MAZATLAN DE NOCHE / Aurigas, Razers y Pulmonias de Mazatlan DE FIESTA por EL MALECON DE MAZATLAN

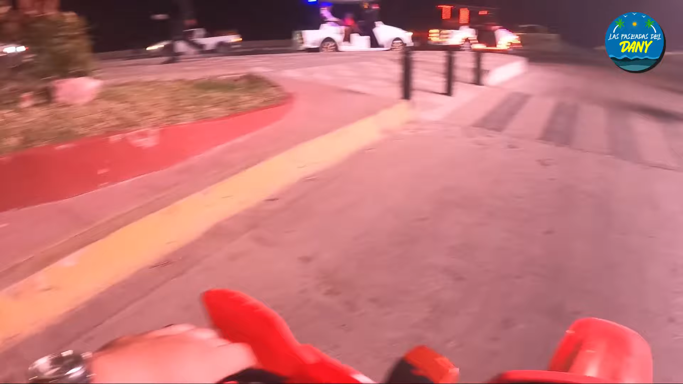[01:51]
que la gente le va dando como a la bicicleta, pero va andando el carrito. Vamos a ver qué se trata aquí.